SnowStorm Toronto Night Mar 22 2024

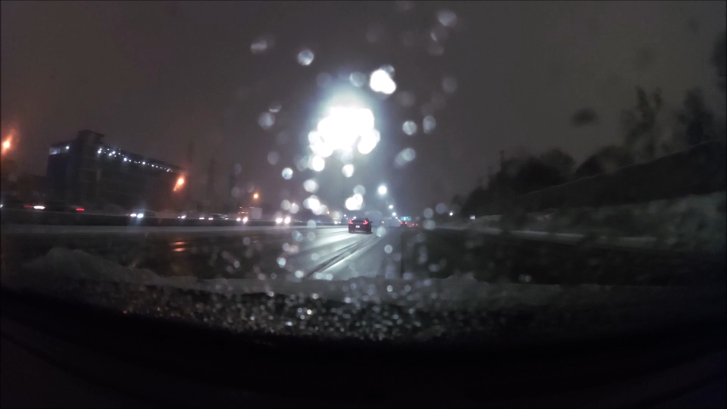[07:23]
Well, the highway is kind of clear. Inspired by those two people, and that's what I have to say. This is what I want to tell you each and every way.
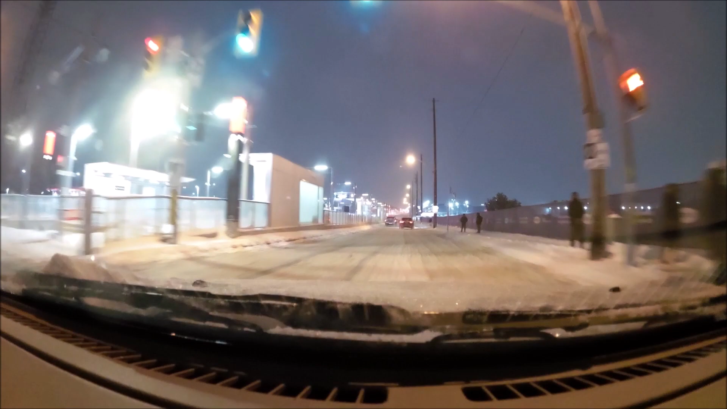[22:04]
It wouldn't be underground this way, probably till it gets to Kennedy and go underground again. Not a bad idea. Stop. I think they call it what? Hakimi something?